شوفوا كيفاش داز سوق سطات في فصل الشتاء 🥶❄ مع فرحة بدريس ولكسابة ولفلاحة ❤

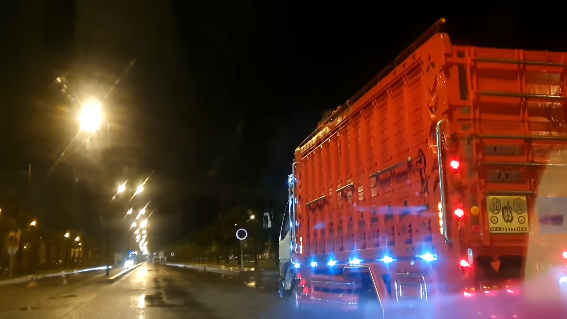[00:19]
الخيل ديال جر العربات او التراكسيون، وكنجيو بكري حيت السوق ديالهم كيعمر بكري.
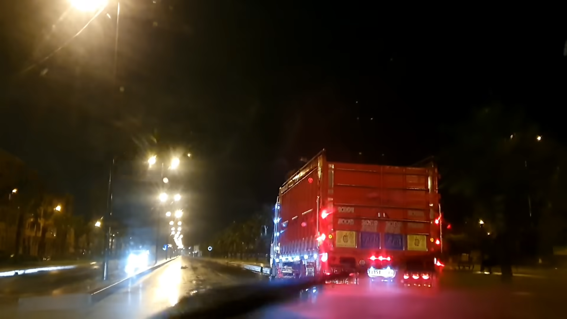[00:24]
كيف ما كتشوفوا هاهي الشيوه تبارك الله مسحاتش من السبعه ديال العشيه، وكنشكروا الله على هاد الخيرات اللي عطانا.